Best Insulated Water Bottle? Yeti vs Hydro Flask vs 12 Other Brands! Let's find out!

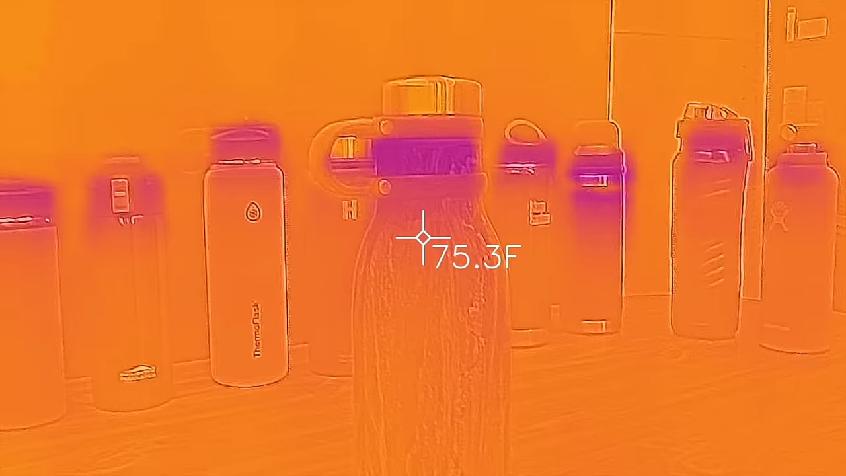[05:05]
On screen: spot 75.3°F
The Contigo is doing much better, with most of the efficiency loss coming from the cap on the container, which is around 67 degrees.
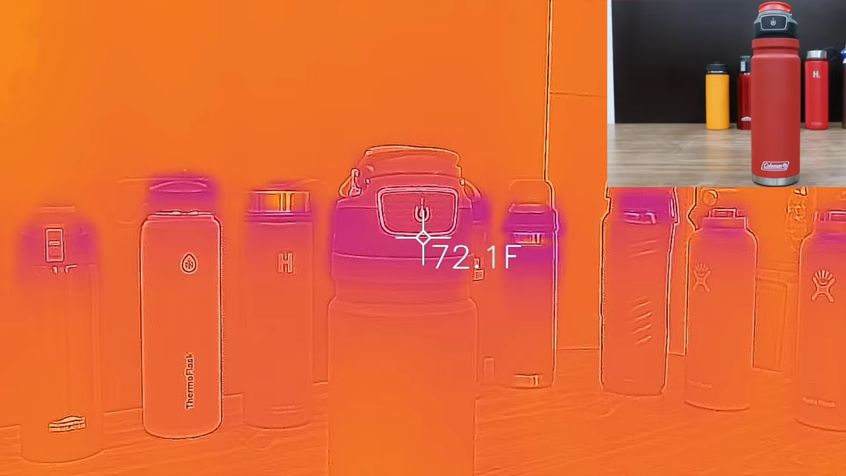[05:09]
The Coleman definitely seems to be doing the best so far,
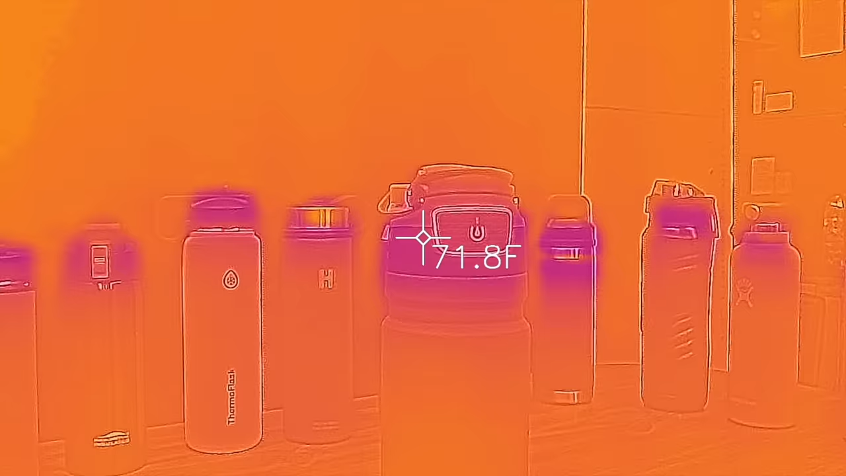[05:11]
with a small amount of loss at 71 degrees from the cap, but the container seems to be at ambient temperature.
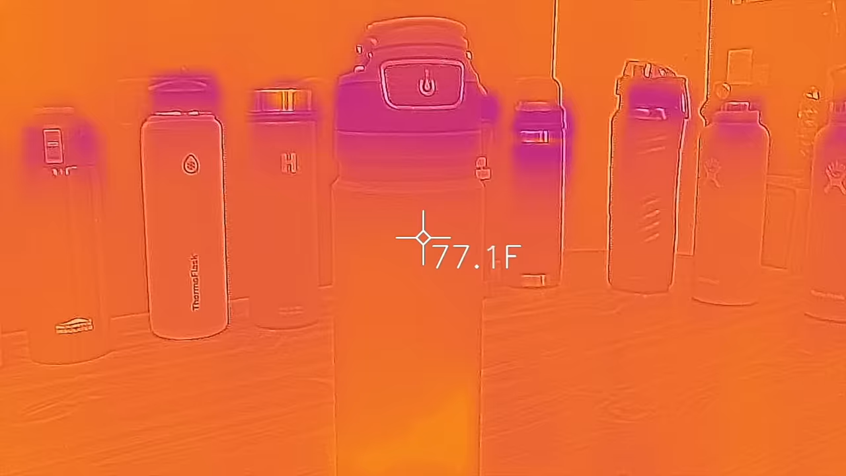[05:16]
On screen: spot 77.1°F
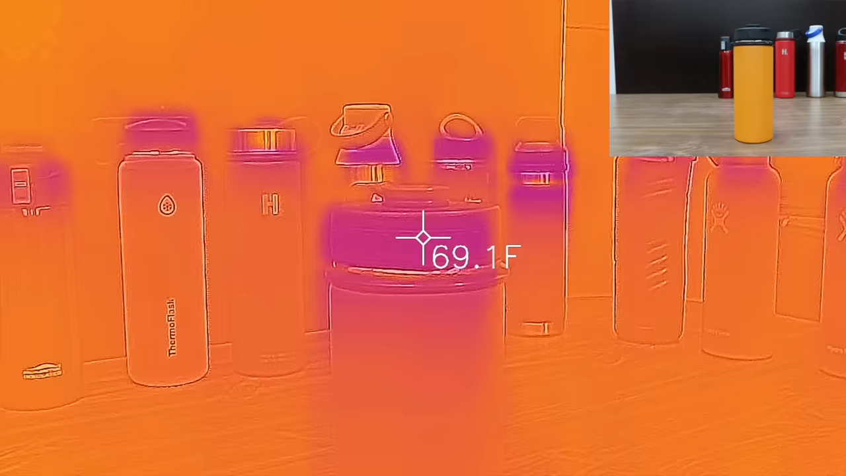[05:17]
On screen: spot 69.1°F
With the East Rim, the lid is at 68, and the top of the container is also pretty cool. So the East Rim doesn't seem to be doing as well as the Coleman. Aquatix is definitely doing the best so far.
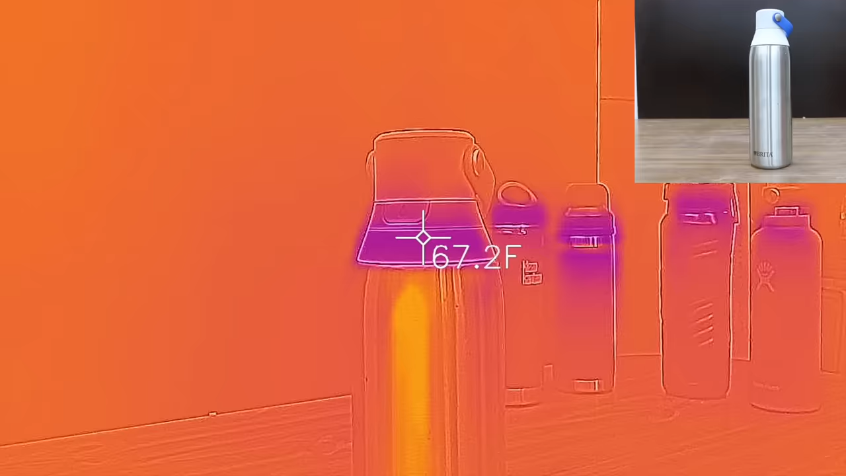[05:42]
On screen: spot 67.2°F
The Brita is definitely warming up more than some of the other brands. Klean Kantine is definitely doing better than average.
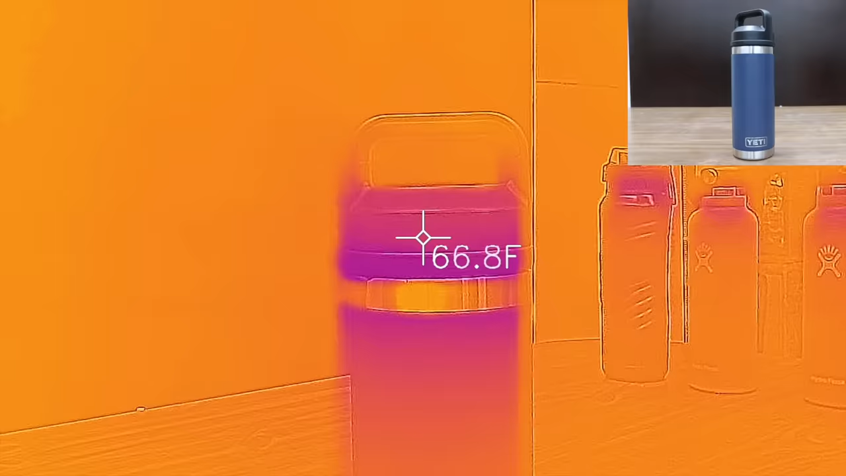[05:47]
On screen: spot 66.8°F
Wow, the Yeti is definitely warming up quickly. The lid as well as the metal near the top of the container is quite a bit cooler than most of the other brands.
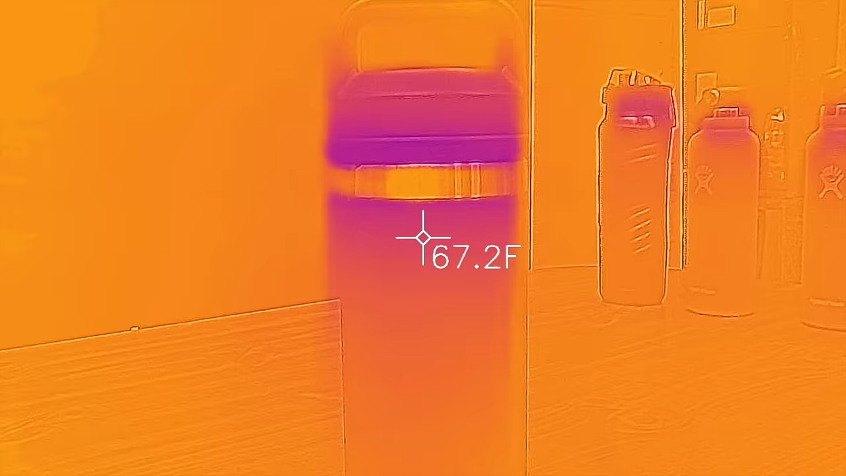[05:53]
On screen: spot 67.2°F
The Under Armour seems to be doing fairly well.
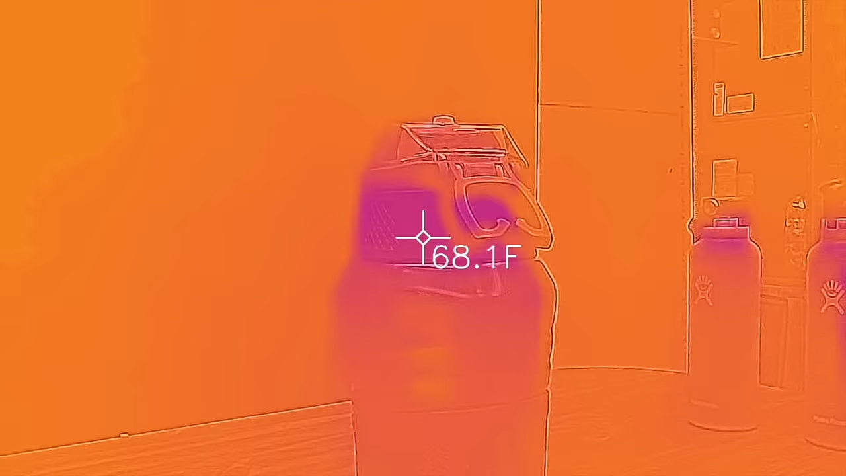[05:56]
On screen: spot 68.1°F
The top part of the container seems to be slightly cooler than the rest of the container. The Hydroflask standard mouth seems very similar in performance to the Under Armour,
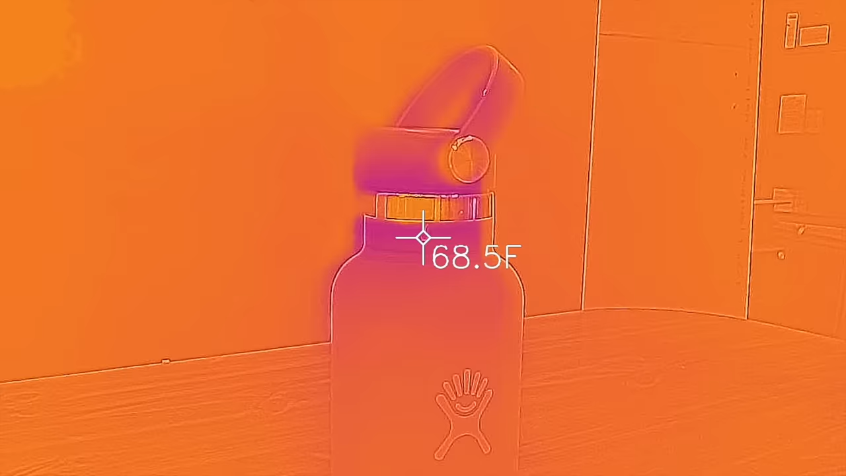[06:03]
On screen: spot 68.5°F
with the cap and the upper metal portion slightly cooler than the rest of the container.
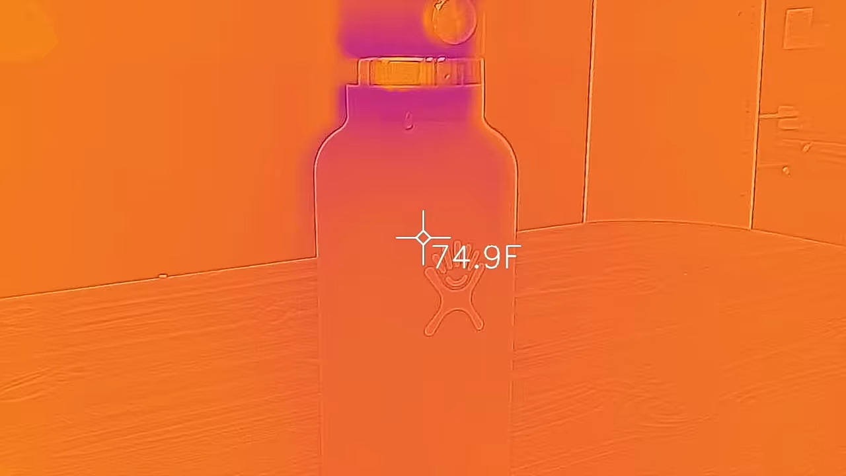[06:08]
On screen: spot 74.9°F
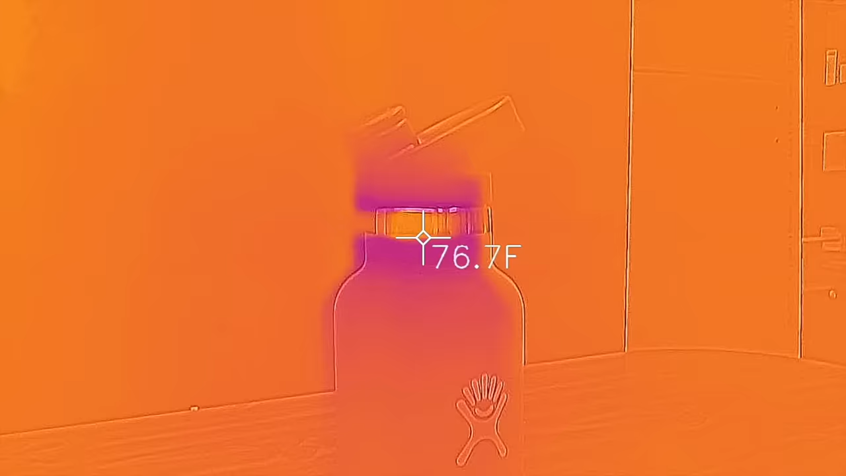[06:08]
On screen: spot 76.7°F
The Hydroflask Sport seems to be performing about the same as the standard mouth Hydroflask.
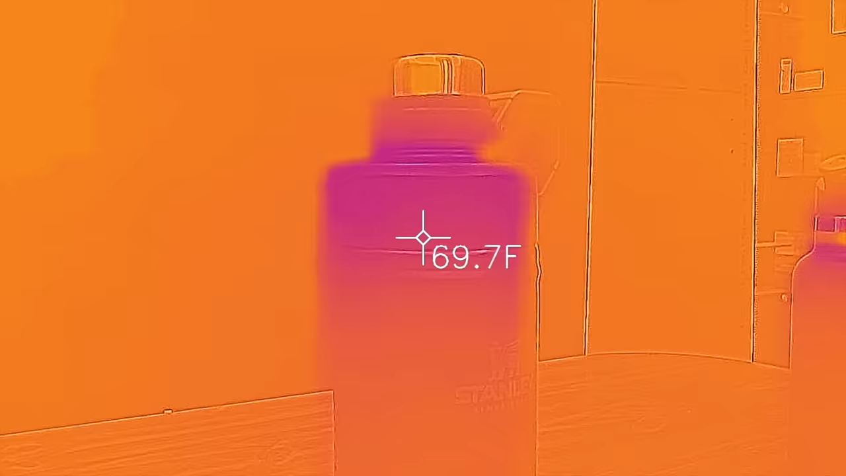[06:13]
On screen: spot 69.7°F
The Stanley definitely seems to be doing a pretty good job.